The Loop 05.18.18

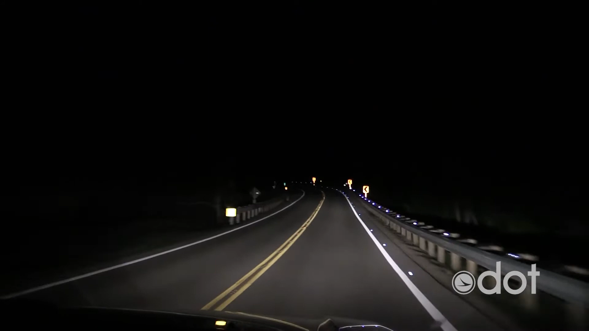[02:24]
Brillhart Road to improve visibility on this two-lane, curvy stretch of rural highway. Installed last fall, the goal is to evaluate the device's durability, visibility compared to traditional reflectors, and overall effectiveness, especially in foggy and rainy conditions. We also have another test location in northeast Columbiana County at the rural intersection with no street lighting.